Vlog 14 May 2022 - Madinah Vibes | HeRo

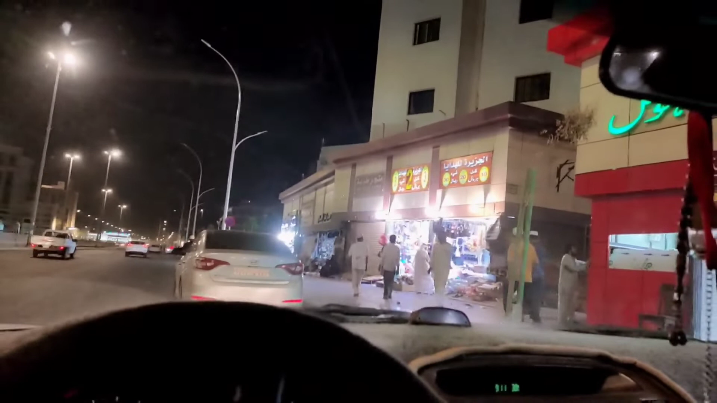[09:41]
जी, तो हमारे प्यारे दोस्तों सीन ये है कि मैं आया हुआ हूँ मस्जिद नबवी वाली साइड पे, अभी माशाल्लाह से लोग ईशा की नमाज पढ़ के आ रहे हैं, निकल रहे हैं। और ये आपके सामने पाकिस्तानी होटल है, यहाँ पे पाकिस्तानी खाने मिलते हैं।